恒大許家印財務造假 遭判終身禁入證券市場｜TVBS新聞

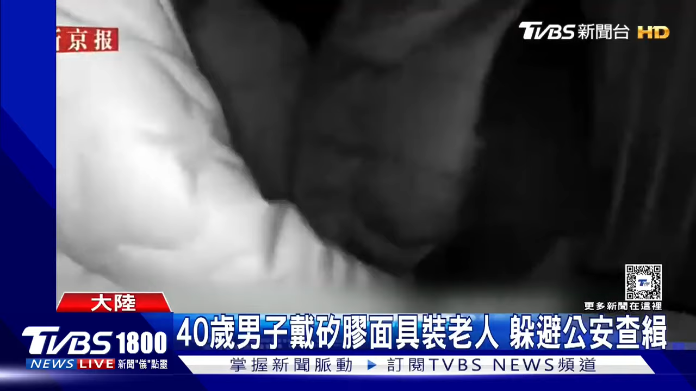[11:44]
的嫌疑犯才四十多岁和监视器中苍老的外貌特征并不符合